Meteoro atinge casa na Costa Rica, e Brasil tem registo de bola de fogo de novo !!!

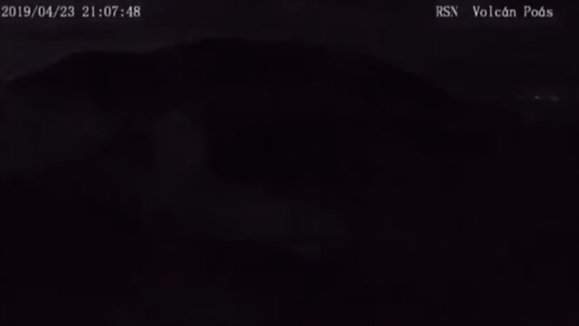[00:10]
param de cair Meteoros são registrados no Brasil e na Costa Rica
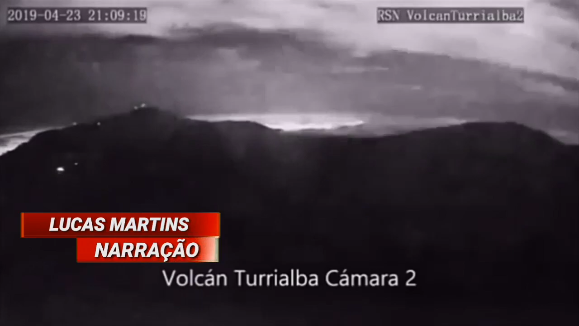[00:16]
Um meteoro explodiu no céu sobre a Costa Rica E as pessoas relataram ter
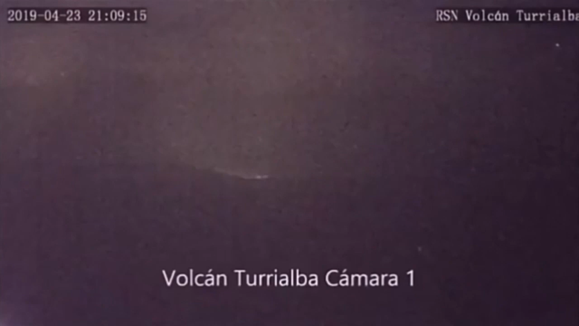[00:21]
visto flashes no céu Outros relataram ouvir altos estrondos E sentir tremores Na mesma noite,